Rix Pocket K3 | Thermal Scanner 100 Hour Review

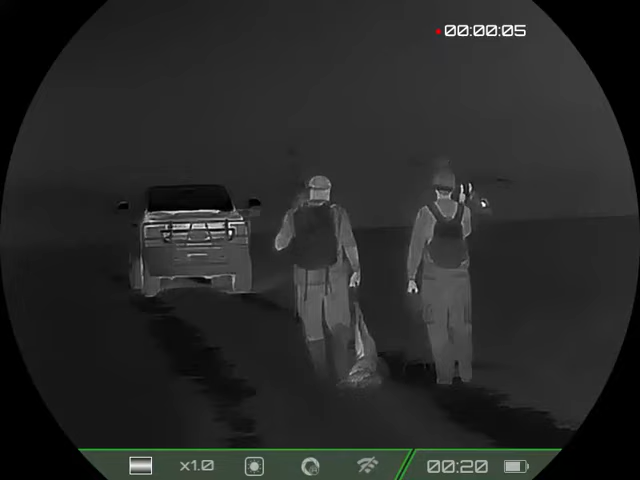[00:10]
This is my 100 hour review on the Ricks Pocket K3 thermal scanner.
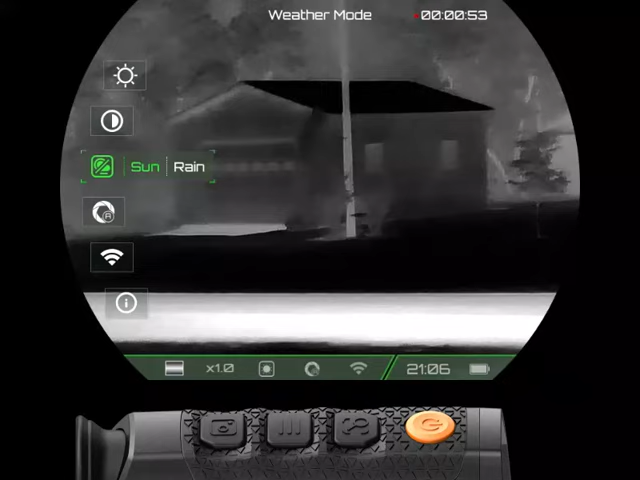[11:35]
This is a feature of the Rix K3. I haven't really used it so I can't really speak a lot for this. Auto image correction. I normally keep that on. And then we will go.